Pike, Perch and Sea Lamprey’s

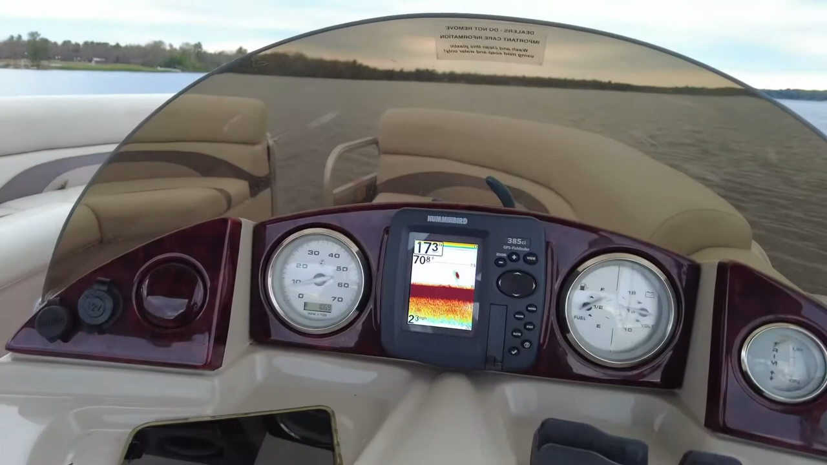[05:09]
let's see we're uh 17 feet of water a little bait ball going by 70 degrees